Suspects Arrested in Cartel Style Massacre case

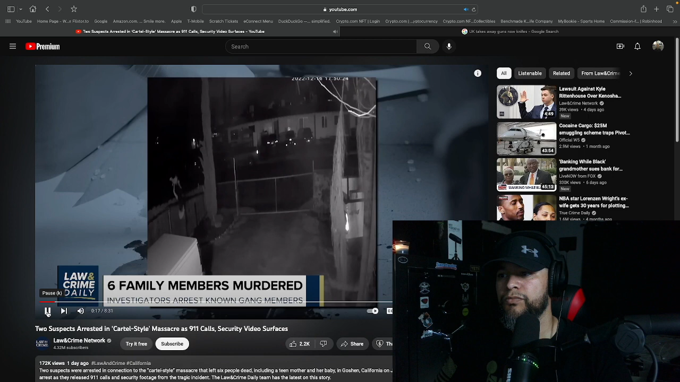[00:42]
drop her in okay so that's the 16 year old right there the house has already been broken into and they've already started executing people she hears this grabs her infant child runs to the backyard literally drops them over the fence that's her only way out and she goes to try to jump this fence right here and the piece of shit cartel member guy chases her down and
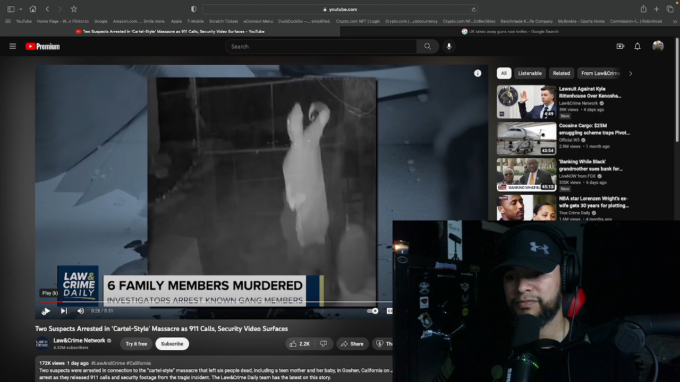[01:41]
here and you see she made it over the fence so she goes and grabs her baby and starts to get it away but then this piece of shit here as part of what's being called operation nightmare authorities